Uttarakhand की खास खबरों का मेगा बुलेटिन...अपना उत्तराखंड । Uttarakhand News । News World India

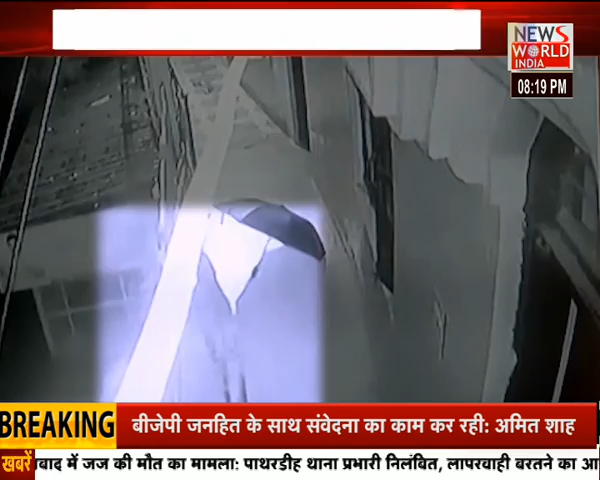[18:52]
इसी तरीके से दो महिलाओं को पर हमला कर चुका है, जिसके बार अब एक बार फिरेंदुवा मकान की दूसरी मन्जल तक महुँच गया और पूरी हरकत उसकी CCTV कैमरे में कैत हो गई आपको बता दे कि मकान में रह रहे हैं लोगों ने बताया कि जब